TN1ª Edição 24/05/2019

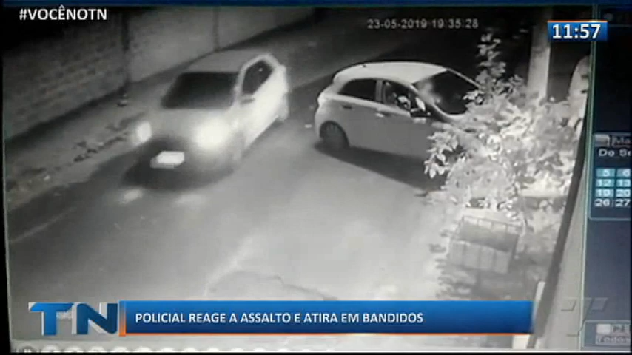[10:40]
Ele entra em casa, logo atrás vem um bandido armado. Ele tenta abordar primeiramente uma mulher que está ali no banco do motorista, mas entra na casa. Logo atrás o policial vem e a imagem vai mostrar agora que ele já entra em casa, mas já volta com a arma e já atira. O clarão ali já aponta, ele já atira e sai atirando para cima dos bandidos e os bandidos saem correndo.
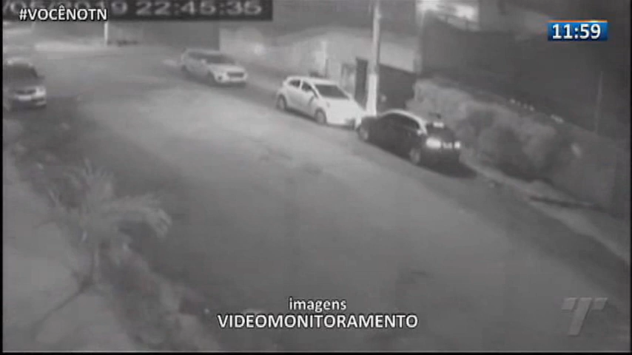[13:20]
era por volta das 10h40 da noite. Ele estaciona o carro e desce do veículo acompanhado de outro rapaz que estava no carona.
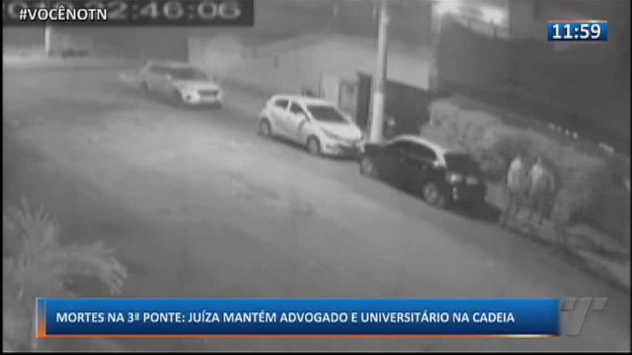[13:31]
Logo atrás vem o estudante de engenharia Oswaldo Venturini Neto de 22 anos. A câmera não consegue registrar o local em que ele para. Pouco depois os três se encontram e entram na boate. Por volta de uma hora da madrugada o advogado sai da casa noturna. Ele fica conversando com um amigo por cerca de 10 minutos. O estudante sai em seguida e vai em direção ao carro. O advogado é o primeiro a deixar o local. O estudante sai em seguida. De acordo com a polícia os dois haviam ingerido bebida alcoólica.